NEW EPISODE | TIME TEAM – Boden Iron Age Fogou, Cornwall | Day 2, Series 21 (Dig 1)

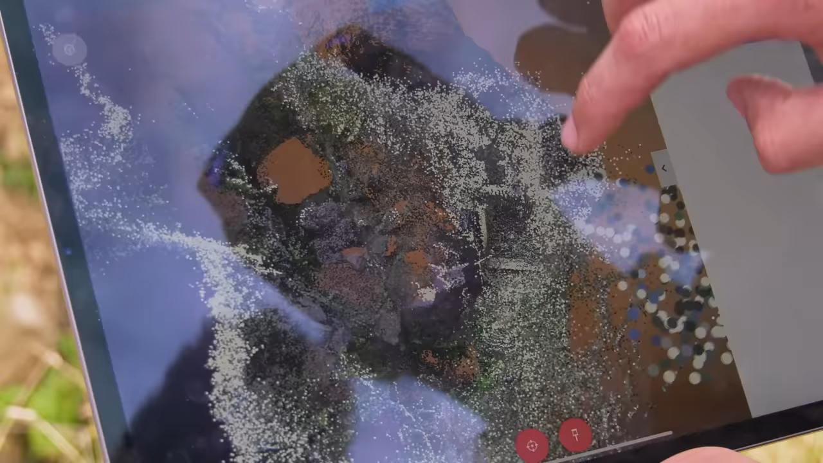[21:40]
If we spin it round into side view,
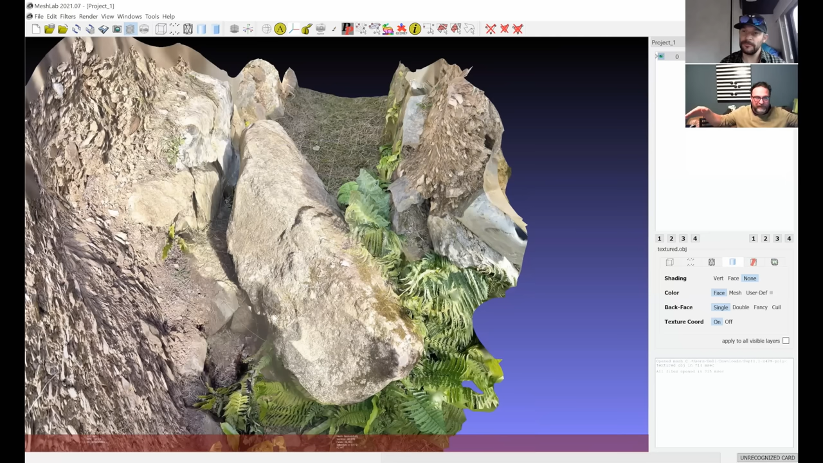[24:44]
So is that, are we seeing when you're on the ground, a pronounced lump above the features? Or is it actually the ground level is even across above them?